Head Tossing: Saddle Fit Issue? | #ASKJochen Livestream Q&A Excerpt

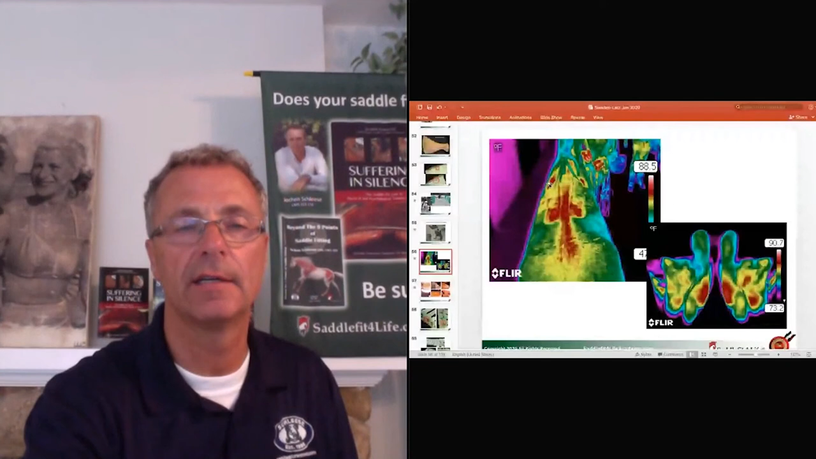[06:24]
of a horse's back the saddle doesn't fit properly in the front super tight no contact in the middle and really digs in the loin and the lumbar sacral joint has to compensate for this so